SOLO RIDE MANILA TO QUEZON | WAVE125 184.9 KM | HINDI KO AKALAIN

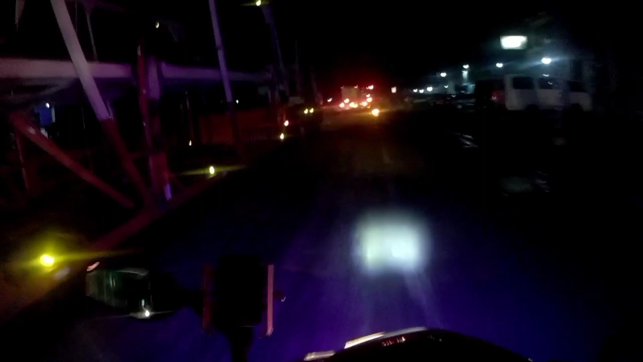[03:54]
Aga-aga pa Friday nga mga araso, walang truck ban.
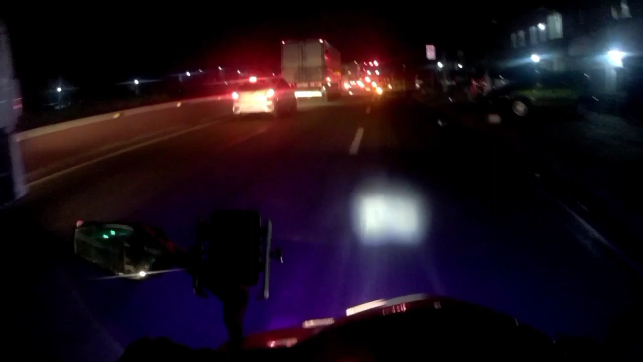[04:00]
Aga pala naglalabas na ito mga truck na to. Kalina din itong mga ito. Siguro truck eh.